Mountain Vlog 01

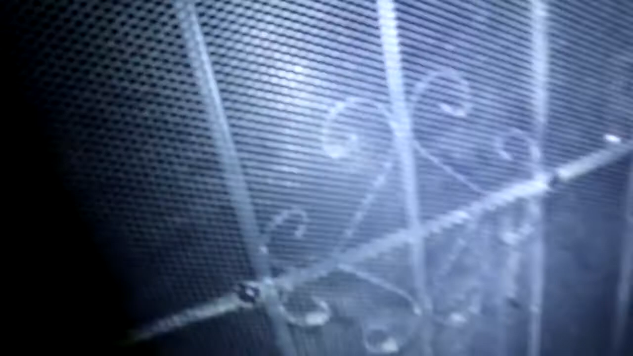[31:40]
But anyway, now it's quiet. That's what the light's for.